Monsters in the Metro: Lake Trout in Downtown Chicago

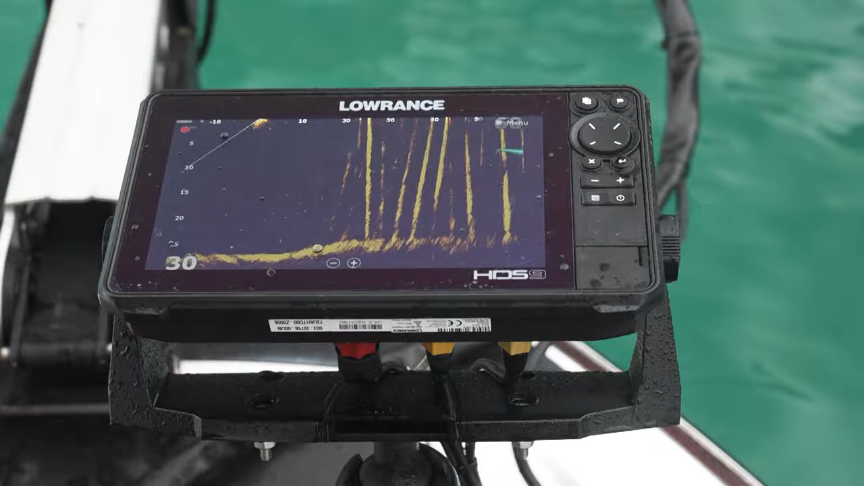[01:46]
our active target but we get to do it blind as well because we just marked a couple fish in this area
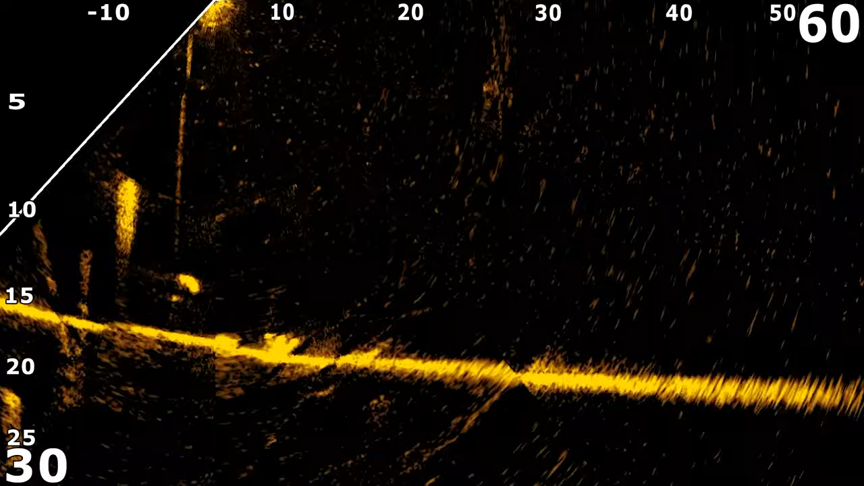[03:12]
it up about 10-15 feet and then they'll finally commit to it but using that active target we can really dial in our